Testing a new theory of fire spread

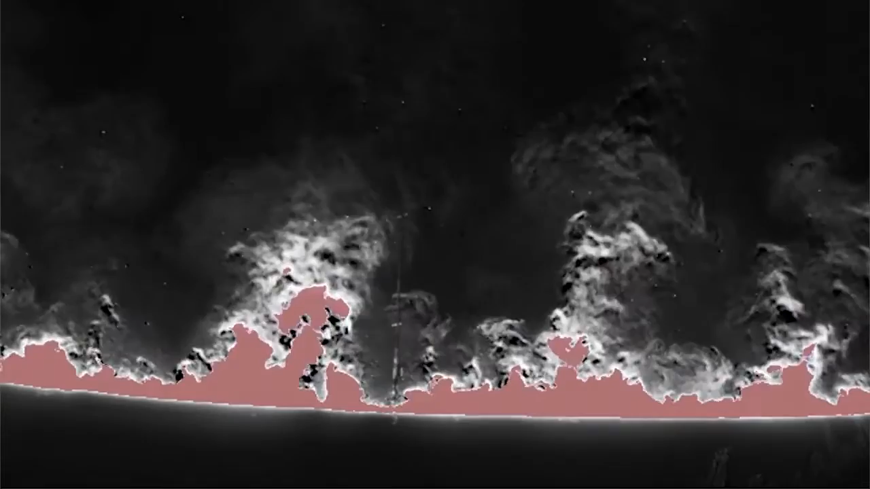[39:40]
the interesting thing is you can see some plume structure here so there's a lot going on up here that you just can't see because of the fire the the the flames themselves are intentionally um saturated
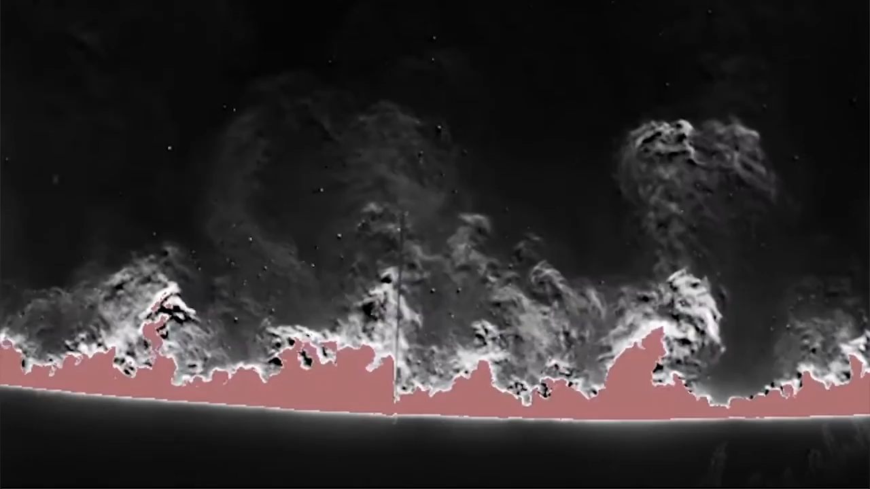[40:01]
so we're only looking in temperature range of up to 350 c so we're not that interested in looking at the flame structure at this for this stuff
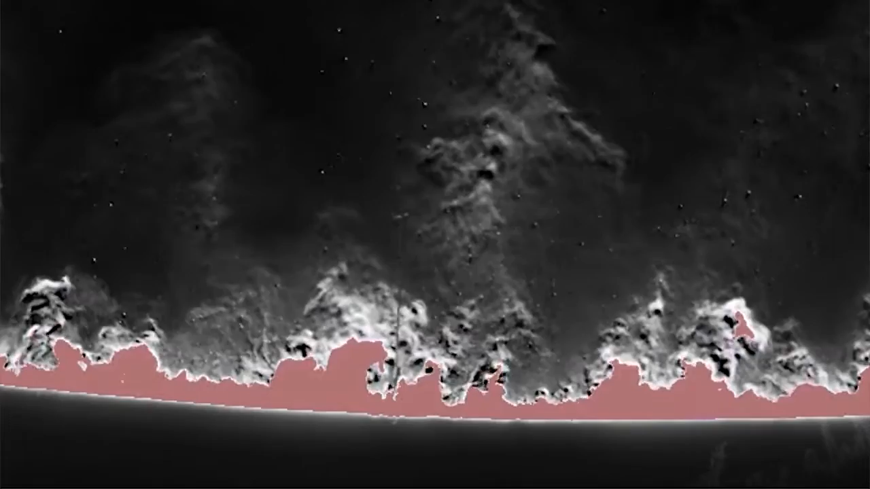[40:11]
we're interested more in in the plume and the other characteristics you're also also seeing a lot of solid matter being lofted and if it was very very dry out so
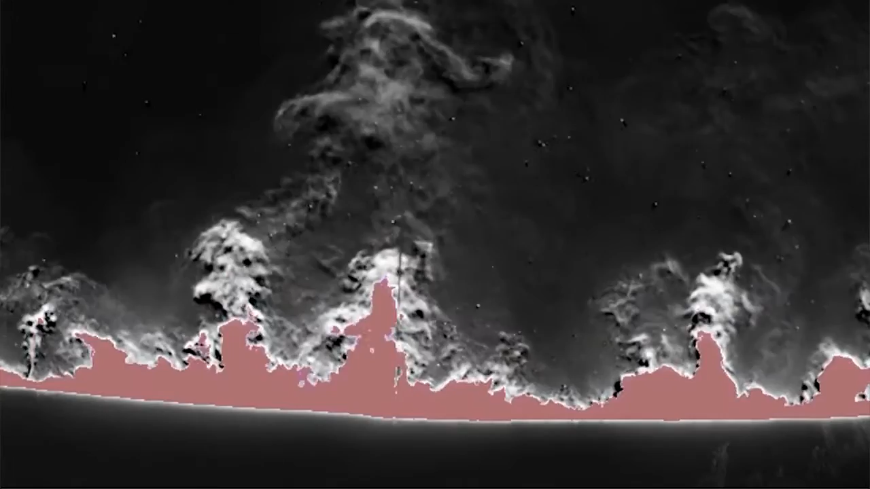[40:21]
20 humidity or 15 humidity we might have seen some spotting from all of this debris that's being lofted carried downwind this tower is a 10 meter tower
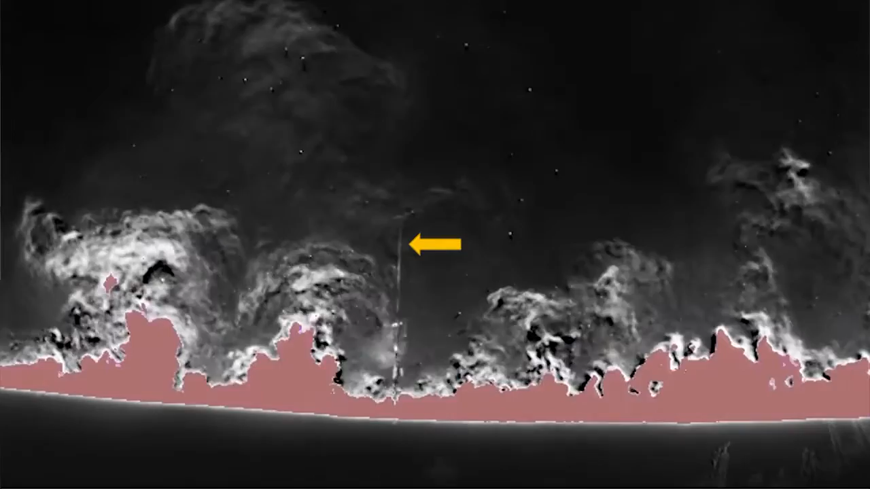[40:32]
i think that's the top uh the top sonic anemometer
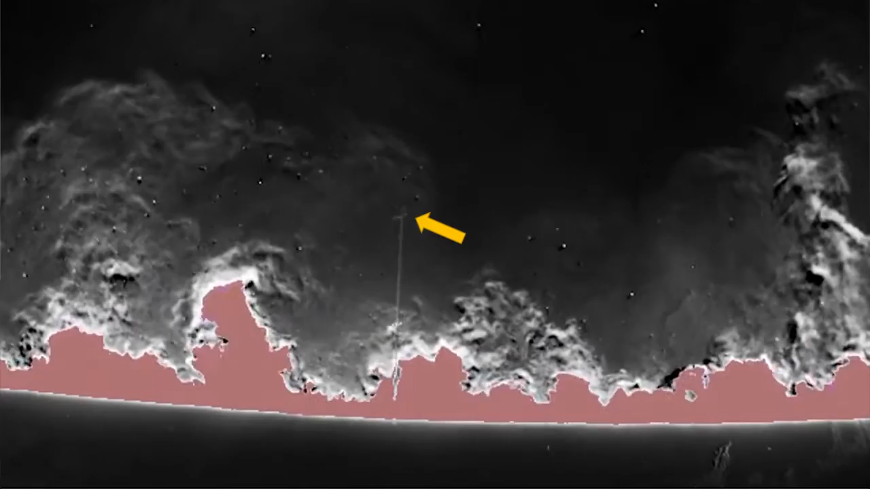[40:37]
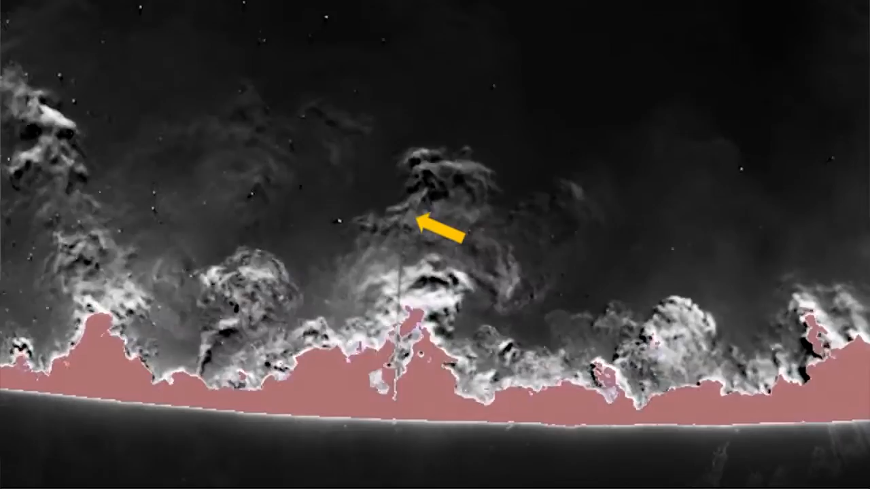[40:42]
and show one more video this is a side looking one
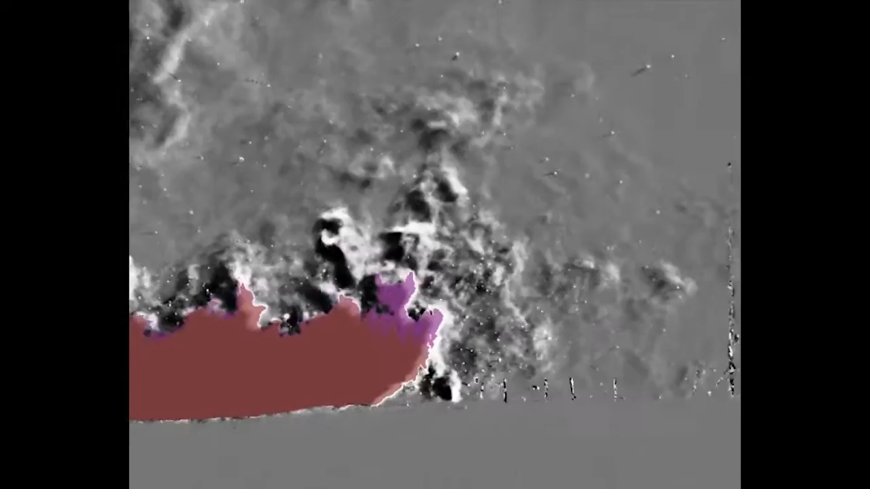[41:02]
so that's the thermocouple array right there that's the 30 meter tower i think a 10 meter right
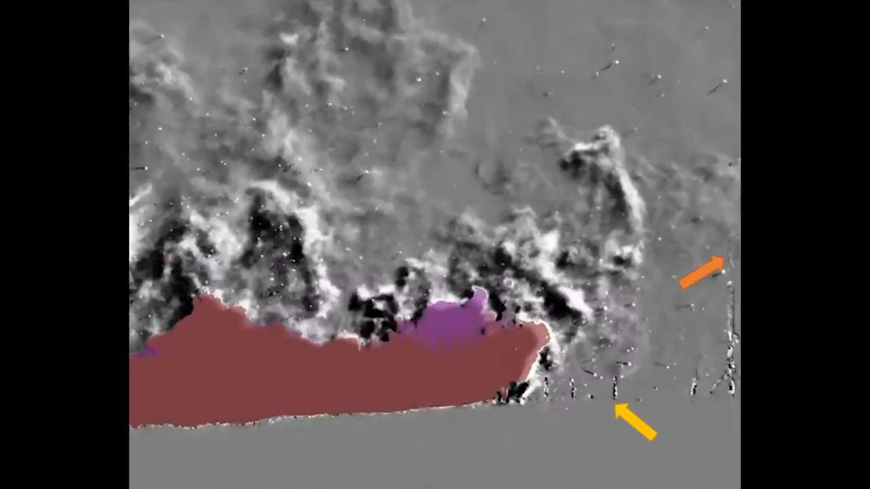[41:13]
so these are high speed videos 240 frames a second you see it burning through all the plots and the